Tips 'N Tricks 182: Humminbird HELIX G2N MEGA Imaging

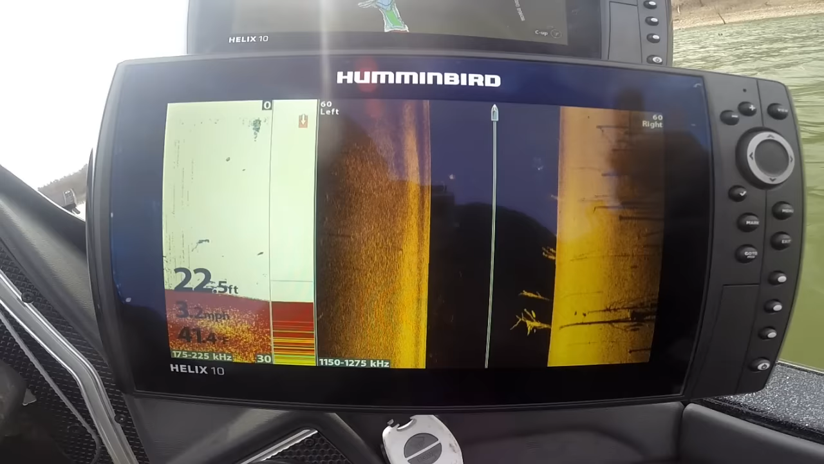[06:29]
di this is the mega imaging uh this is gen one i'm doing a lot of comparison now but you got chirp 2d sonar too you look at them fish showing up look at them trees you
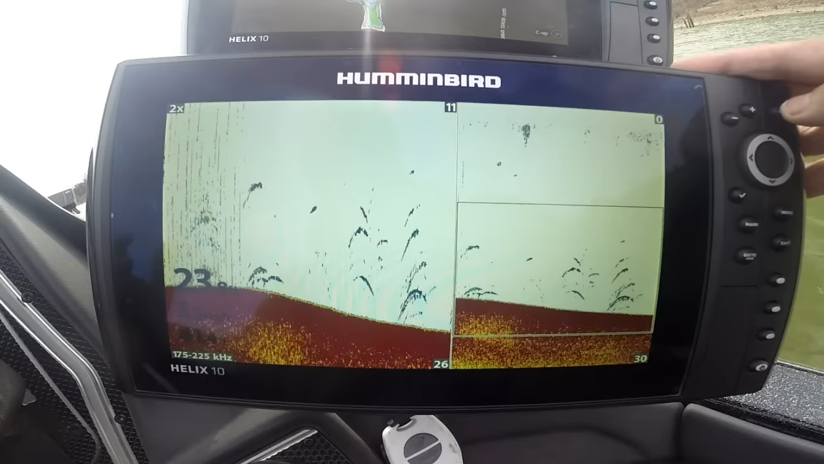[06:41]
got that
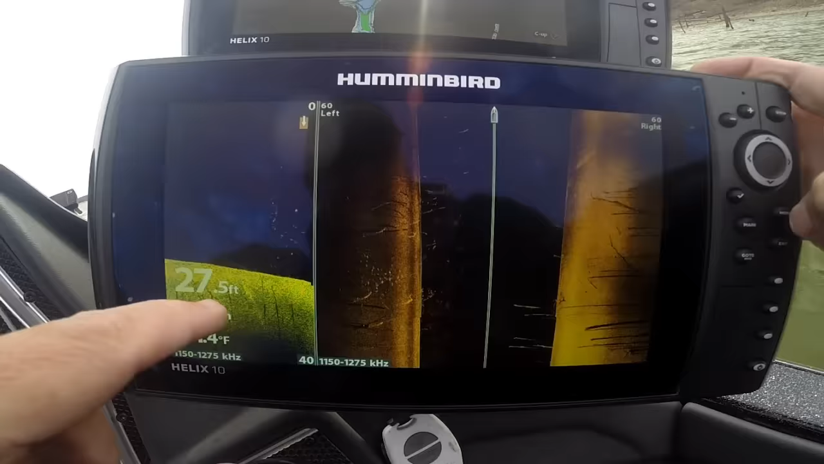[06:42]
On screen: depth 27.5 ft
this is splitting out low chirp and high chirp on both sides uh this is
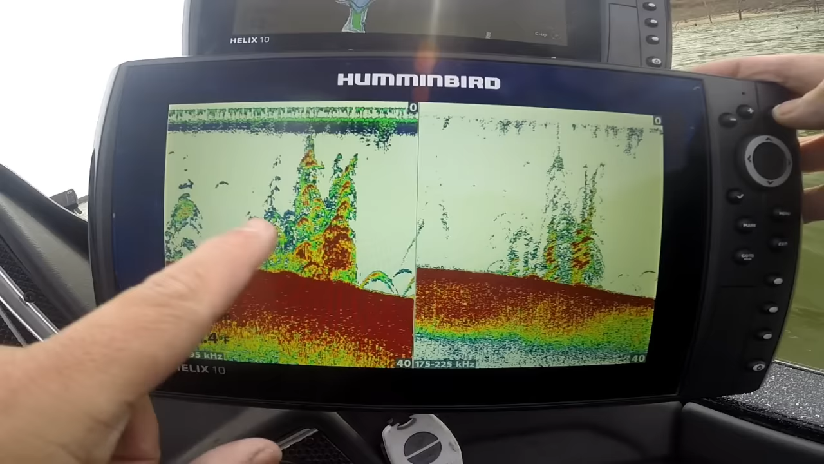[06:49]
going to be a bigger coverage it's going to be smaller coverage but look at the difference of that wide coverage area running side by side there look at them fish there man that is cool um push and hold mark now we'll save you
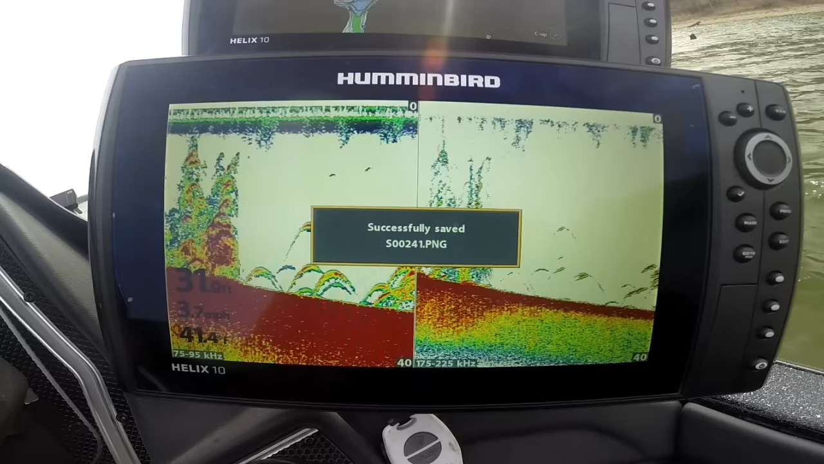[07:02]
On screen: speed 3.7 mph
save it i just saved one to screen capture that's really cool them fish stacked up down there
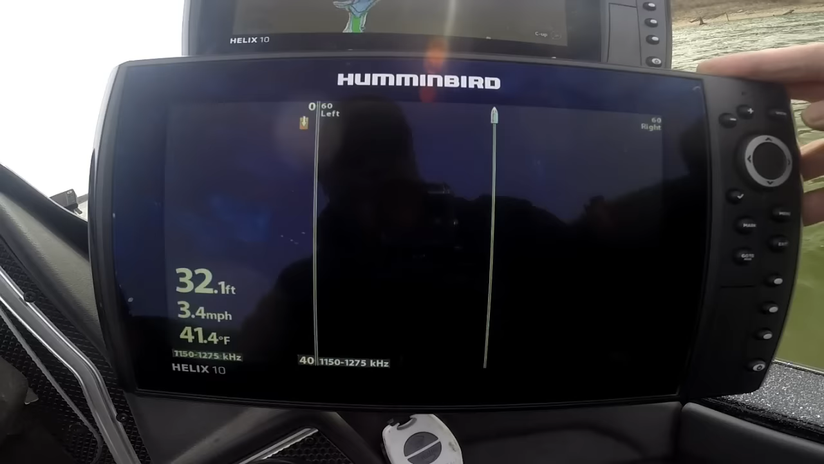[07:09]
On screen: depth 32.1 ft, water 41.4°F, speed 3.4 mph
there's your down imaging and mega imaging now here's this cool screen we can look at full screen left and full screen right of that mega data
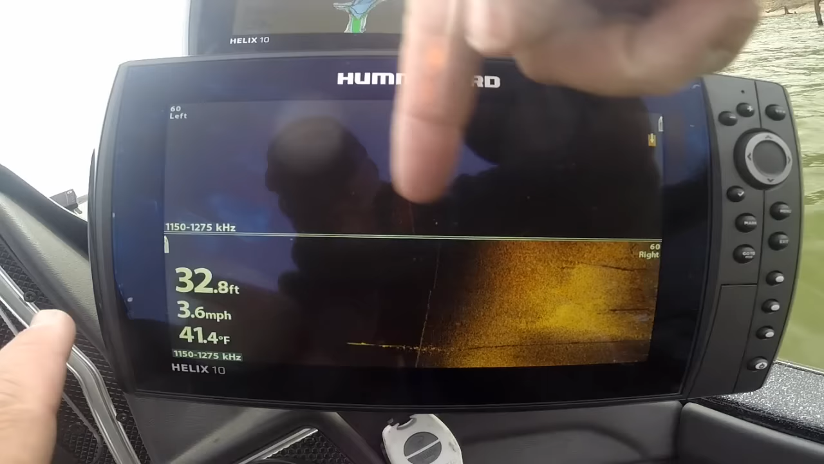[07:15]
On screen: depth 32.8 ft, water 41.4°F, speed 3.6 mph
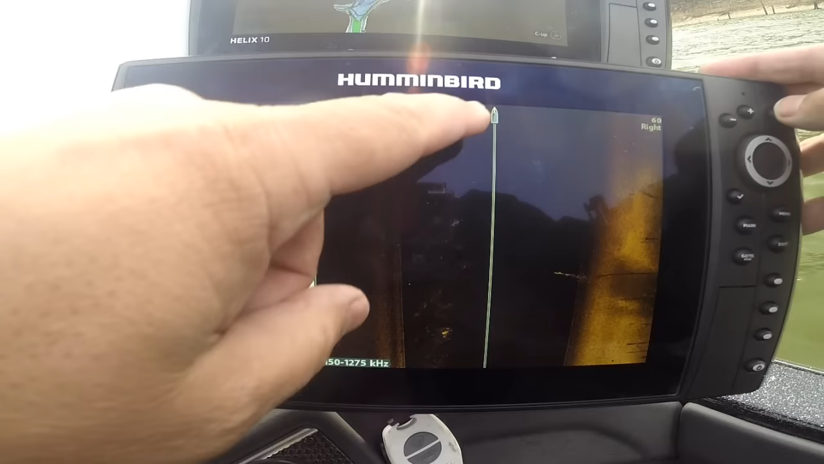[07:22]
the three-way split look at them fish jumping out bing bing bing they're on some bait fish right there gonna have them a little smorgasbord here today uh gps mapping we've got some cool things here we now have uh layer options and i have downloaded off a chart select i can set my map overlay
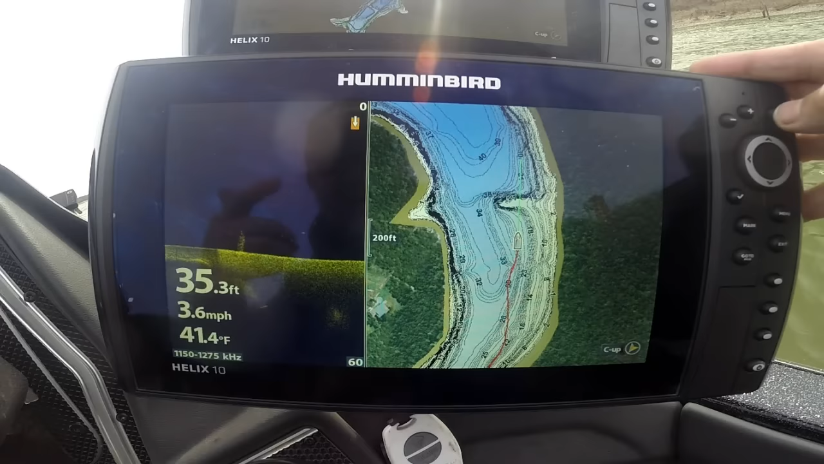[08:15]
On screen: depth 35.3 ft, water 41.4°F, speed 3.6 mph
down imaging mapping side imaging mapping you can even adjust the screen right here
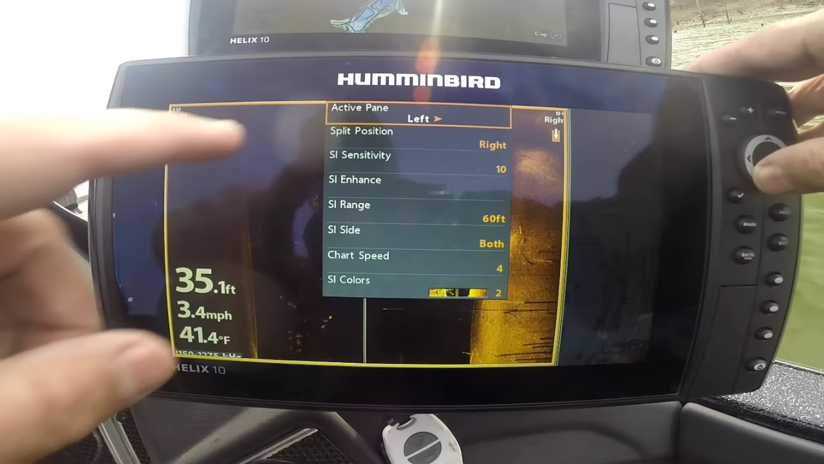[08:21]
On screen: depth 35.1 ft, water 41.4°F, speed 3.4 mph
active pane split position we've got it all the way there we can we can change it back and forth that's really cool to maximize your screen for the data you need
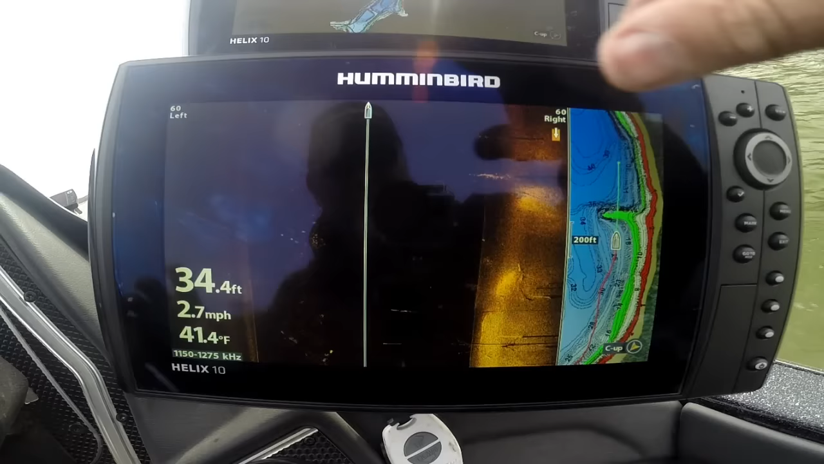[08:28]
On screen: depth 34.4 ft, water 41.4°F, speed 2.7 mph
and there's a three new three-way di2d split over the top with map bingo we they've been listening we've been asking we've been
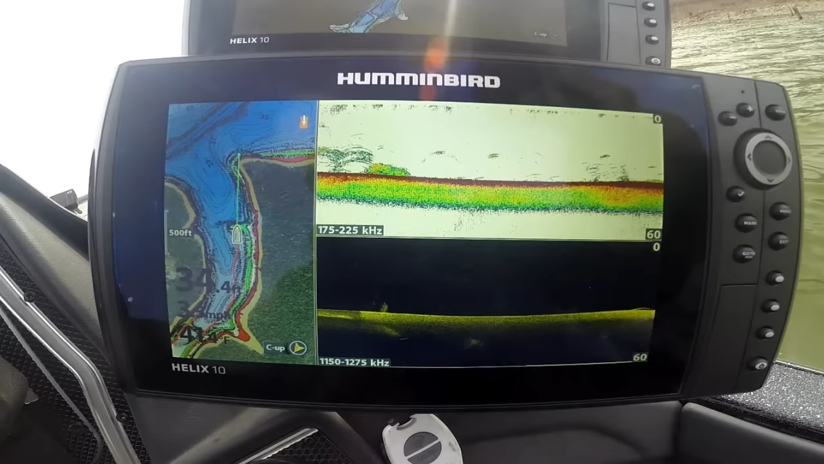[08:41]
listening we've got some really cool stuff coming from hummingbird pop the view again there's our mega 2d and mapping
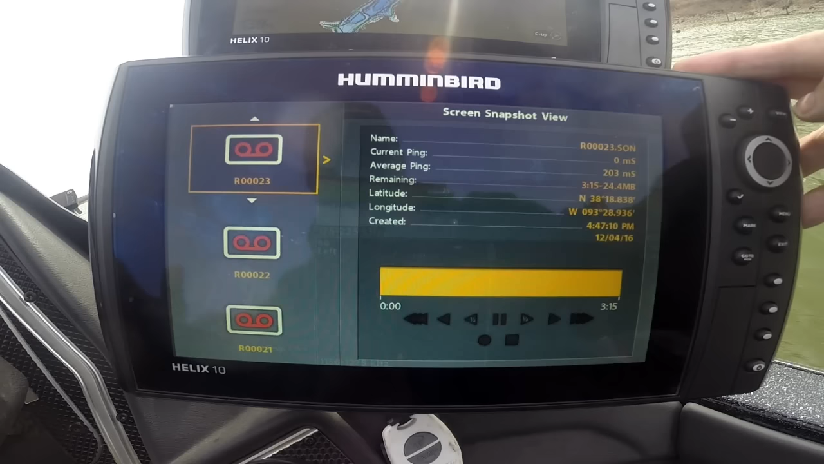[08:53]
there's our screen snapshots and recording if you got a card in there we're back to 2d sonar look at this boom there is a big school
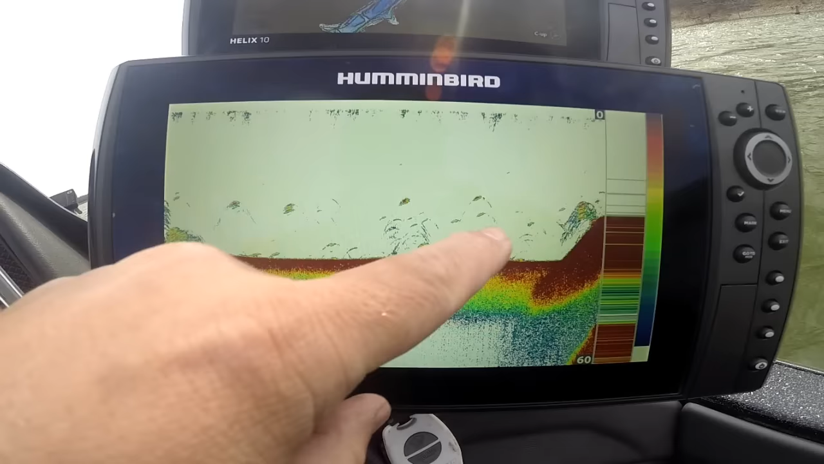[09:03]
right there and look at them nice fish chirp sonar in the helix series now 9 10 12 it's
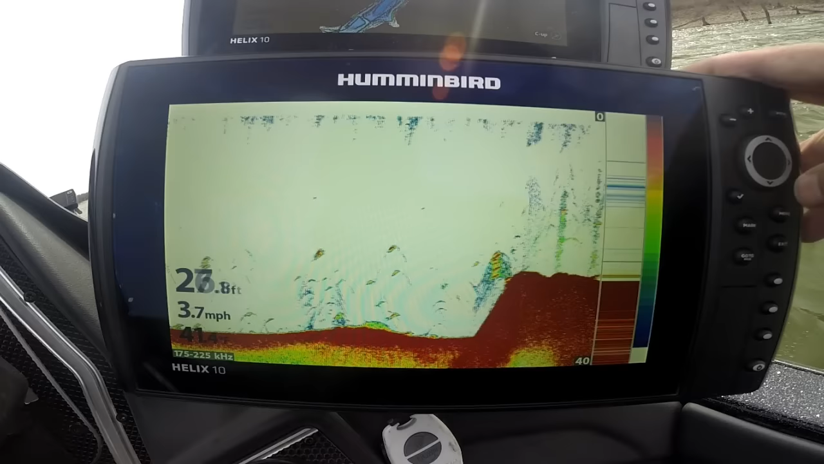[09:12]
On screen: speed 3.7 mph
here baby it's from hummingbird they're listening they're giving they're providing they're updating they're leading industry and uh sonar innovations and technologies down imaging pop that up just a tad there this is a cool color palette color palette 14 if you want it it's a kind of a triple color red is real hard returns but look at them trees